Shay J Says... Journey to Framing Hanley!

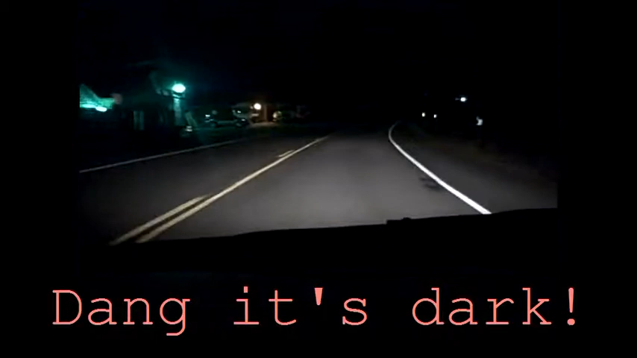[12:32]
Uh oh. Well there's a car. Because there was none before. They all seem to turn off. But it's. I know. That's not a car. That's just a light. Wow. See look. Nothing. And nobody.
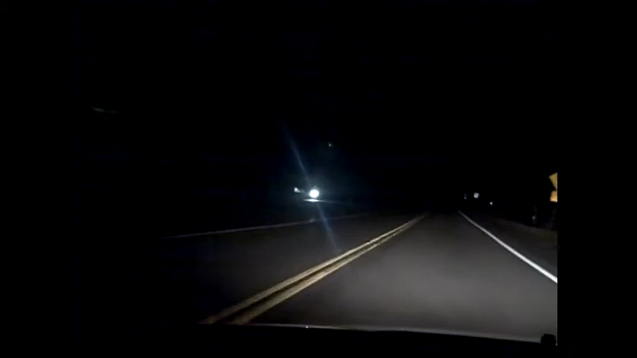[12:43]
And. That's just a really burnt roof. Light. For no real reason. So yeah. So I was like. Oh look. There's all this food. And all these stores. And. Yeah. So. Look. Look. And the nothingness. Isn't it great. So this is what Shadu is driving on. Nothing. Wow. You really. It looks even darker on the phone. On the camera actually. But um. My GPS is still working.